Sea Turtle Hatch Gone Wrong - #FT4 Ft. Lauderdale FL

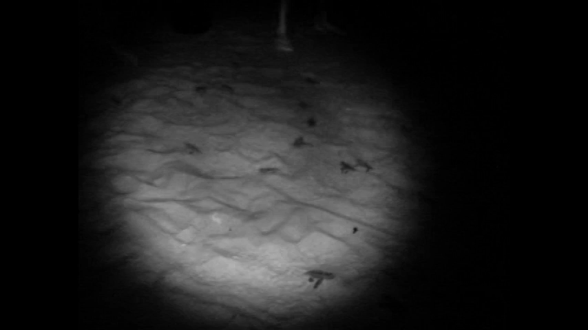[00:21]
We're waiting until 10 feet outside of the markers.
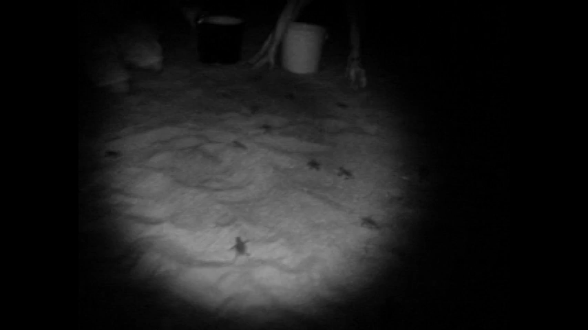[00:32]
Do you see where they're going, Gary? Yeah, just tell her where you want me. I just want you to observe that all of these babies are going straight to Ocean End.
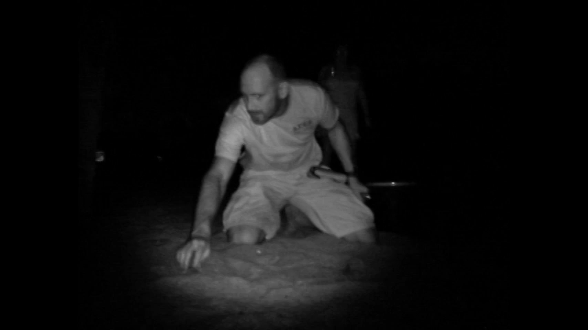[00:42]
It's 100% disorientation to the ocean. There's one by the sink. Okay. Let's go and eat. Now tell her that. And we've got to move.
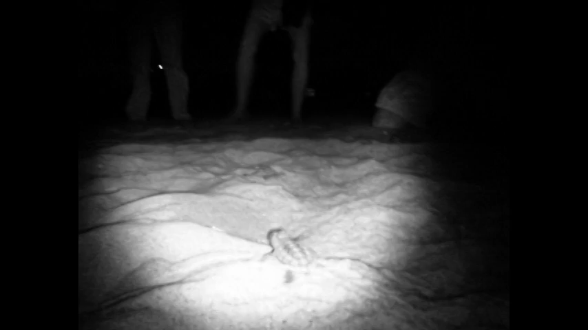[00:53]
This is 100% disorientation of our first
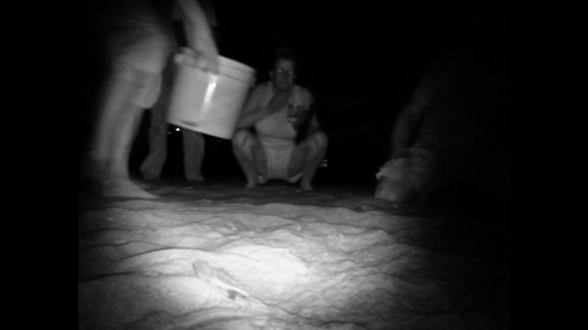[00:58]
nest hatching in Zone 12. Are any going east?
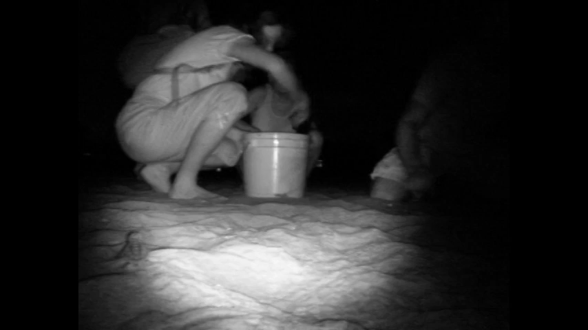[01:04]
Okay. Okay. At the corner of the smoothest end. Okay.
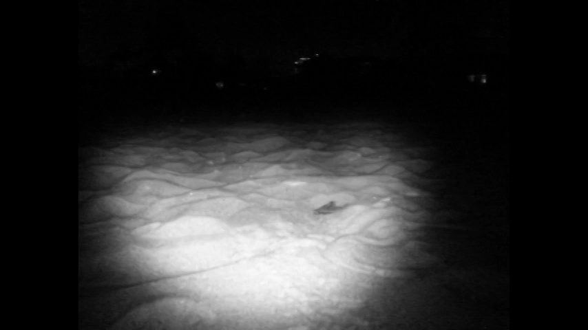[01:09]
Justin, I'm underneath this guy. Okay. Going due west.
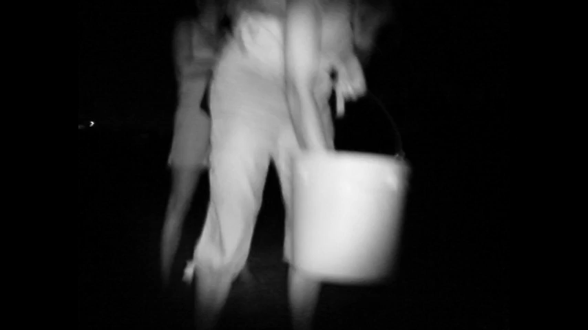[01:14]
That hatchling's going due west. Here's another hatchling. South. South west. Brigade master. South west.
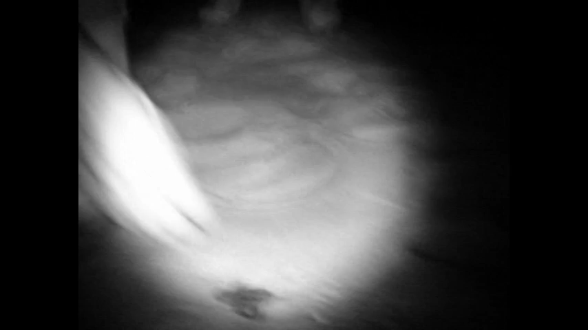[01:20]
Are the hatchlings over here? Yep.
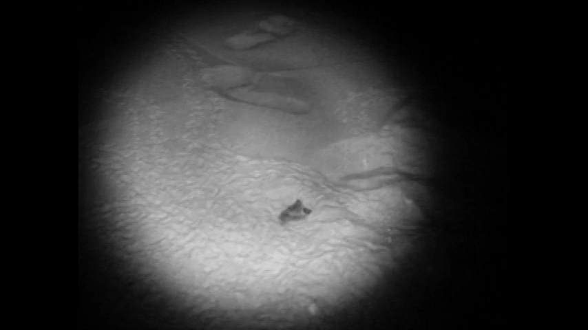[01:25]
Justin, get this one. This one's two. They're both going in circles.
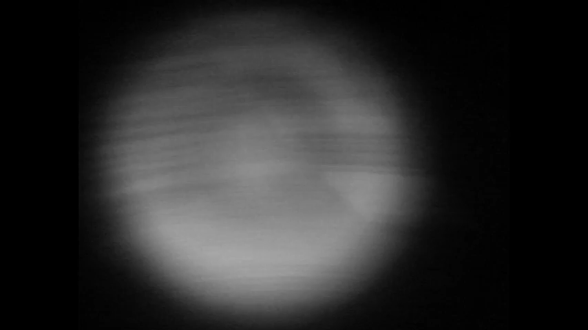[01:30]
He's going in another circle. Okay.
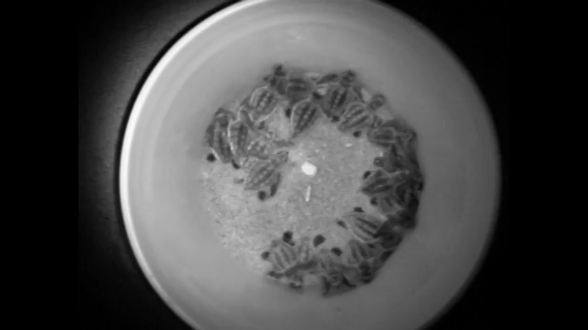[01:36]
Right. He's going in another circle. Okay. He's not for 100% disorientation. FT4.
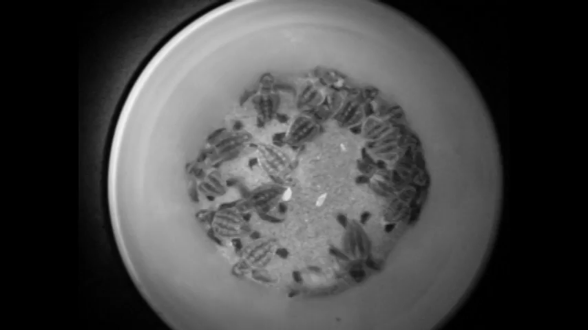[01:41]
100% disorientation. Northwest. West, northwest. This was due west. And south, southwest. South, southwest.
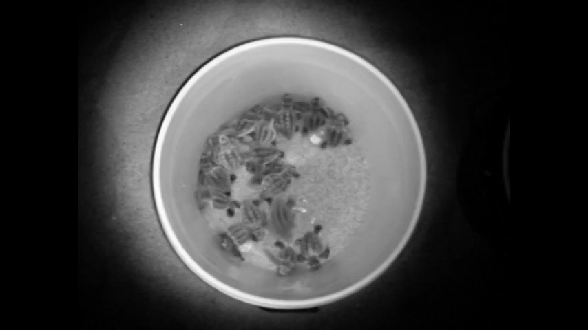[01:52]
Yeah. Yeah.